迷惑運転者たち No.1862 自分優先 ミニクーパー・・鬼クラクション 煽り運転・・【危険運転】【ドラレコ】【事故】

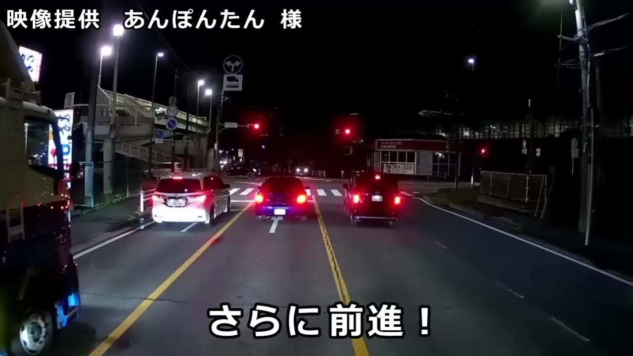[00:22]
トラックこれ右折で結構来るとこだけどね。